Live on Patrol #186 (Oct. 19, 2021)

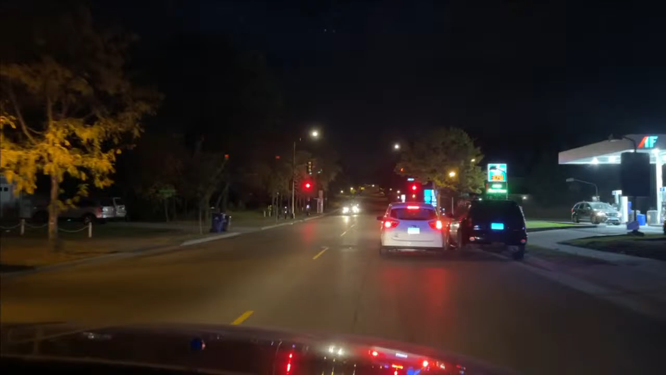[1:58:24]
We're like the traffic repair squad tonight. Hi, how are you? I just thought you might want to know, so you can take care of this. Your headlights work, your brake lights work, you have no taillights at all. So you might want to get it checked out, okay? Your wife, probably just a fuse. All right, have a good night.
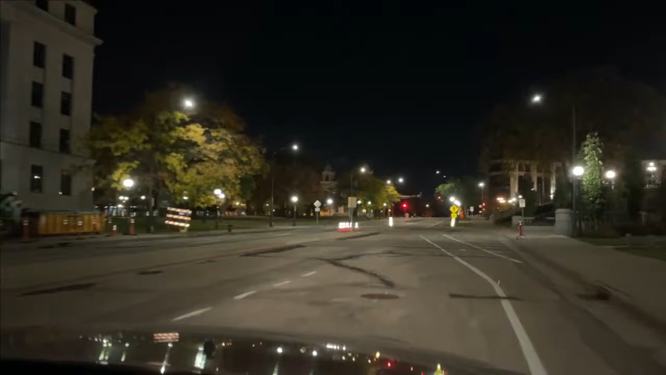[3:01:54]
Spots area. So right behind the Capitol is this new state office building. Really, I think it's the Senate office building, and that's in this building is where the Thursday hearing will be. The joint meeting of the Senate Judiciary, Public Safety, and Transportation. Just on University Avenue here in Park. Just north of the Minnesota State Capitol.